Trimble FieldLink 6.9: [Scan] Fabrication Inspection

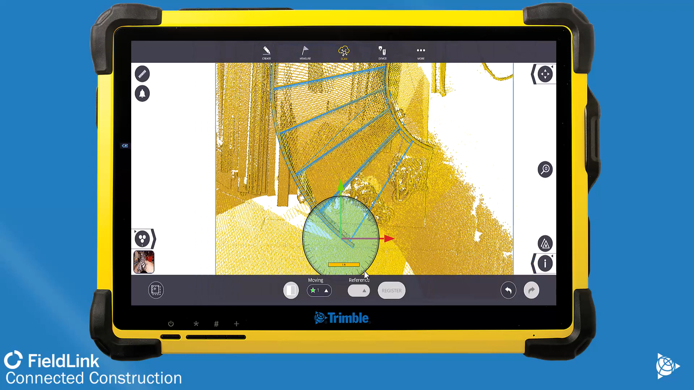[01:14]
uh to make sure that when I run that inspection it is good I could align these scans to the model with a component based setup measure three points on the stairs and then start to essentially run that inspection after that and collect more scans but generally what I'll see is um that's the scans or those points would be arbitrary
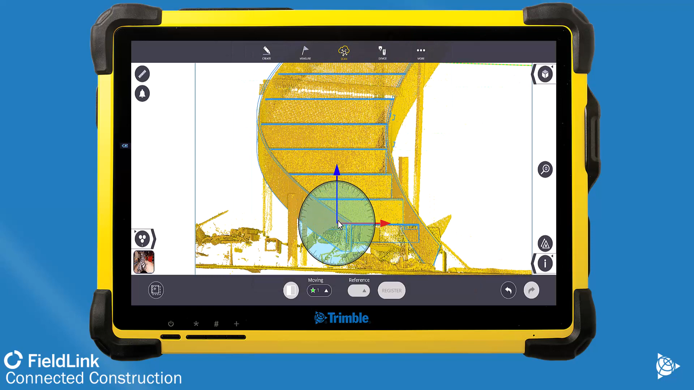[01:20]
so I would honestly just manually align it like you see here so I'd best fit this and then a lot of times I would do this a couple times I'd go into the inspection make sure my
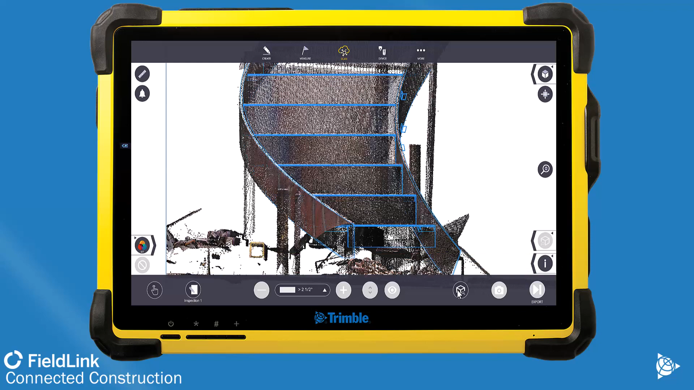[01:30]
my fit was good and then if it wasn't delete the inspection go back and realign it again and try it so I can get it really precise
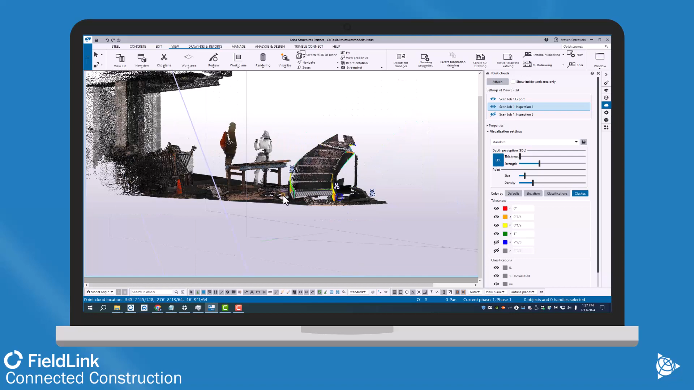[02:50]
scan that was exported as well too in color is I can then use that scan data to know exactly where my time parts are or my clips and